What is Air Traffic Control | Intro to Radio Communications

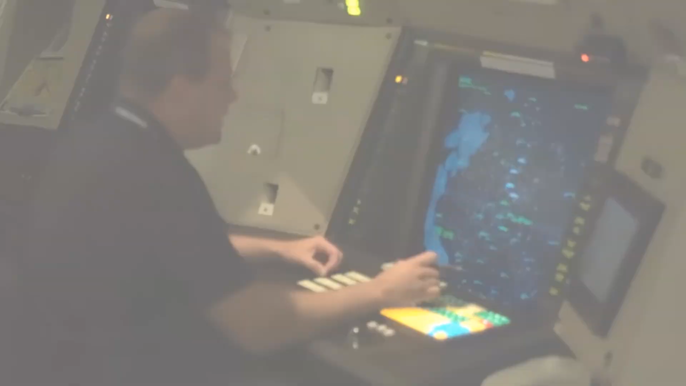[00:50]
Air traffic controllers are highly trained professionals whose primary purpose,
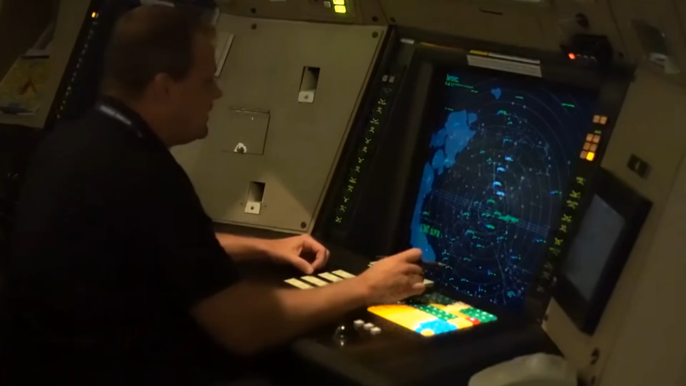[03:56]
For this reason, they can't rely on visually spotting aircraft to control them.
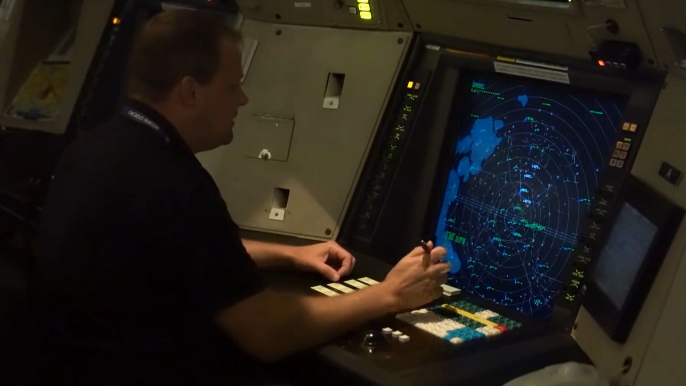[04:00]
They need to identify them on radar. Radar can detect aircraft position, track, speed, and altitude to some extent, but does not give any additional information about the flight. Aircraft equipped with a transponder can be assigned a code called a squawk by the approach controllers.